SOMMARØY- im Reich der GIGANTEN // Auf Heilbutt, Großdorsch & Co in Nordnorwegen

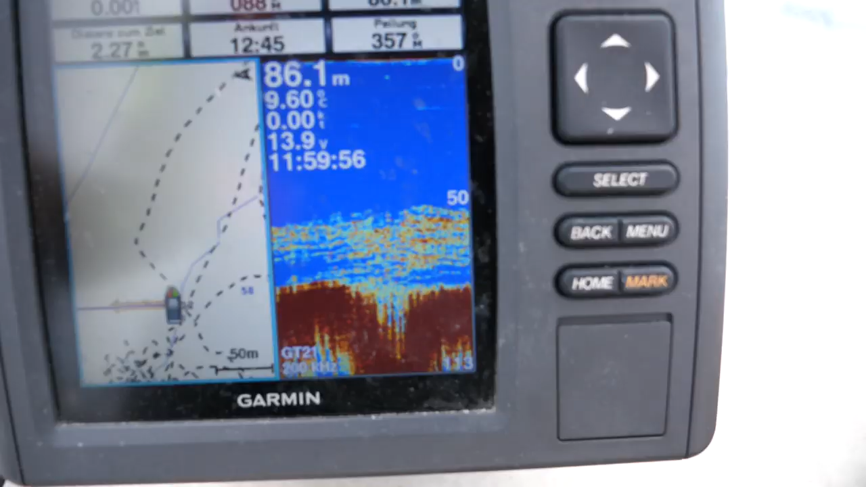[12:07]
On screen: depth 86.1 m
Und Kartenplotter und Echolot ist natürlich mit dabei.
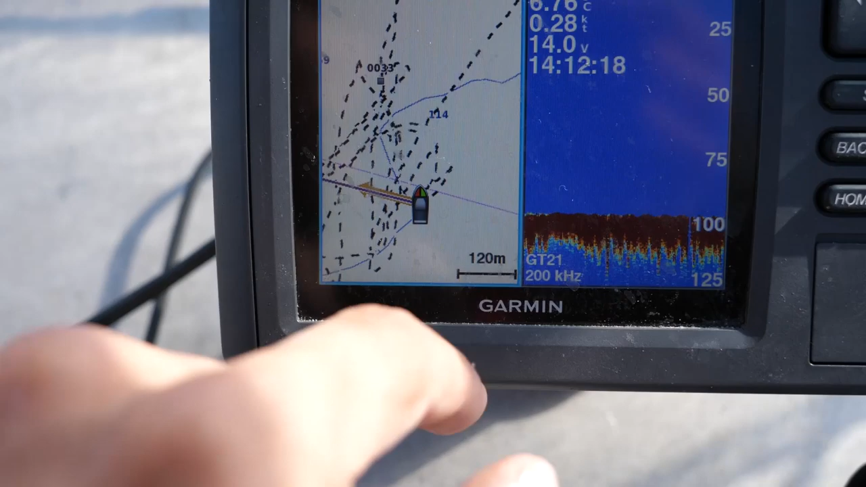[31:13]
On screen: speed 0.28 kn
Wir haben hier ein Plateau, was ungefähr so 80 Meter hat und haben hier 114, 120, 130 Meter. Und ihr seht unsere Drift hier. Hier sind wir lang gedriftet und man sieht dann immer auf dem Echolot, sobald es 110, 120 Meter hat, zumindest Fisch unten. Ob das jetzt die Rotbarsche sind, weiß ich nicht, aber da driften wir eben lang und jetzt lassen wir nochmal runter und fahren dann immer wieder hier hoch und runter.